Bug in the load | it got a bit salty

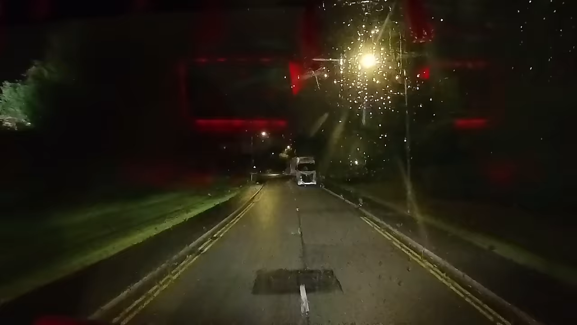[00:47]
head out of the industrial state and onto the m5 heading north this trip should take just over an hour and a half and should
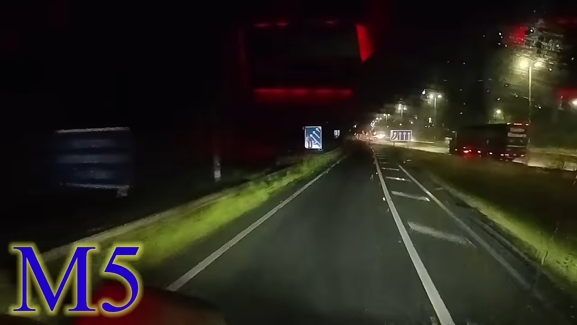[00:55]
hopefully arrive just before seven it's not long then before i'm merging onto the m6 and at this time of the morning luckily it's